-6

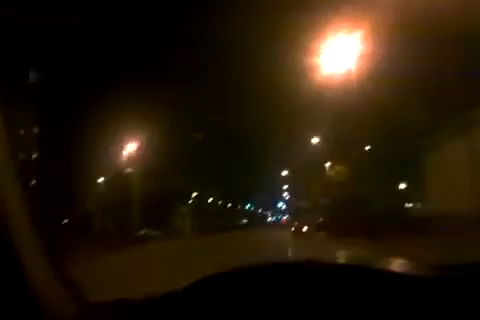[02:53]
And now we can see, because we're right in the middle of the city, and there's all these bright lights. So, now there's no problem seeing anything.